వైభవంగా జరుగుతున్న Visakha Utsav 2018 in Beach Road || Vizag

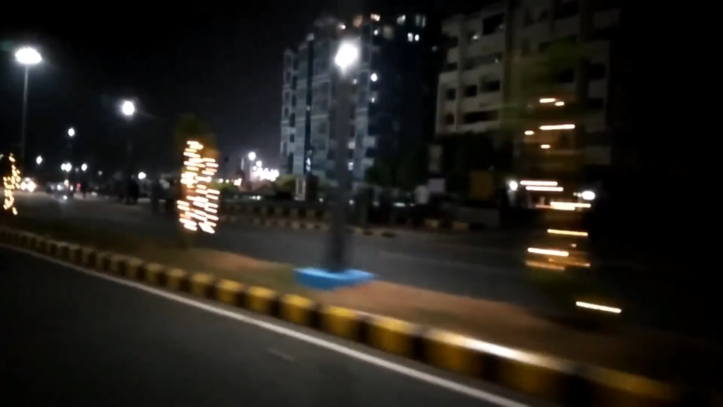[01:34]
చాలా బాగుంది సో మనకి మధ్యలో సెంటర్లో ఈ ట్రీస్ ఉంటాయి కదా వాటిని కూడా ఇలా లైటింగ్స్తో డెకరేట్
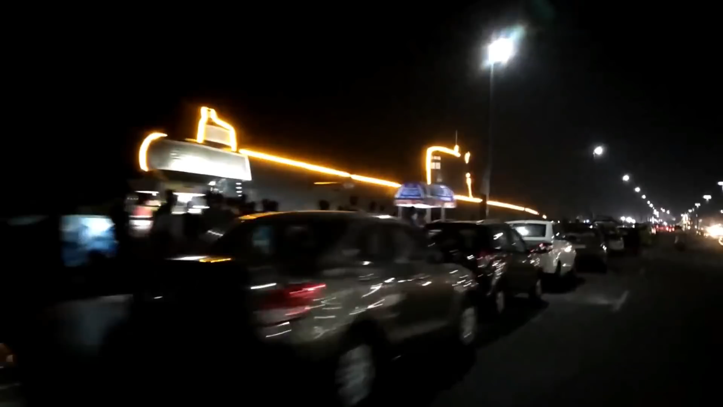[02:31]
సబ్మెరైన్ కూడా డెకరేట్ అయ్యి ఉంది అండ్ ఫుల్ డెకరేషన్ అండ్ కంపల్సరీగా వెళ్ళి ఎంజాయ్ చేయండి మనకి 3 డేస్ మాత్రమే ఉంటుంది అండ్